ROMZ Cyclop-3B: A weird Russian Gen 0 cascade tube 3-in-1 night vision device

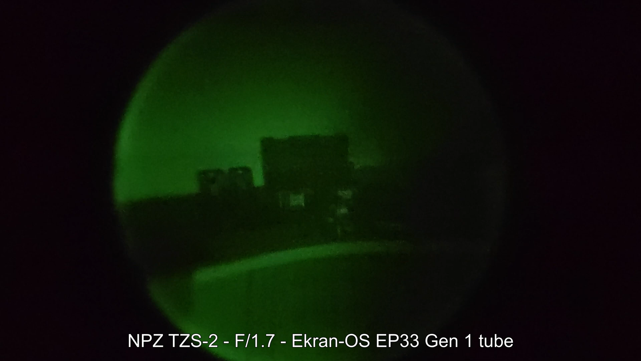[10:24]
here and if we pan it into the shadows it just completely breaks down which I mean is expected for a cheap single stage Gen 1 next up we have the Type 85 which uses a really good Gen 1 plus tube this is one of the very last Gen 1 devices before everything became Gen 2 and 3 and unlike the nasty Gen 1 tube we saw earlier this one can actually see into the shadows and now finally we have the Cyclops 3 the 2 stage cascade tube
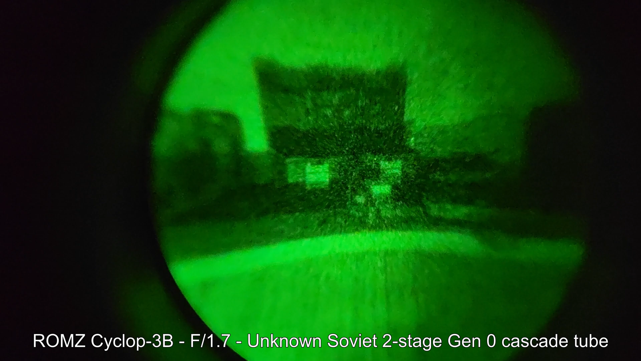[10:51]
actually fares pretty well here and it doesn't break down when we actually pan it into the shadows
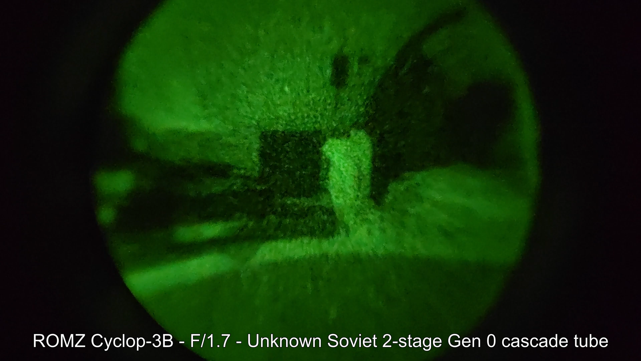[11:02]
but of course it still doesn't hold a candle to Gen 2 and Gen 3 this one in
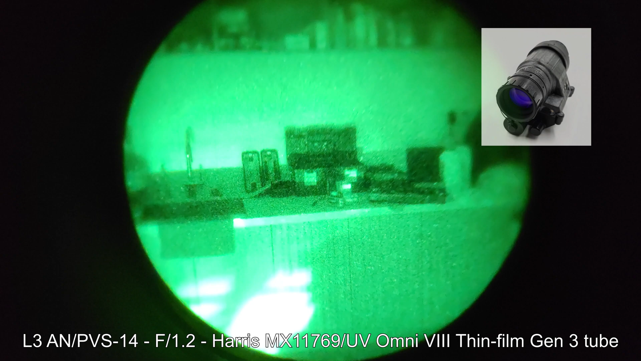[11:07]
particular is a PVS 14 with a Gen 3 thin film Omni 8 tube installed